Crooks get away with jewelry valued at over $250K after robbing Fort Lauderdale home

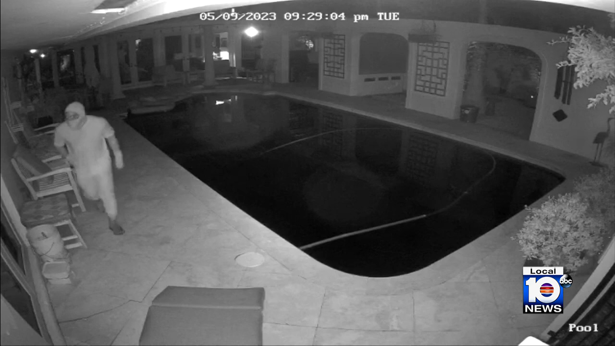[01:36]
In this surveillance video, you see one suspect with a mask on near the pool area. It's in excess of a quarter of a million dollars.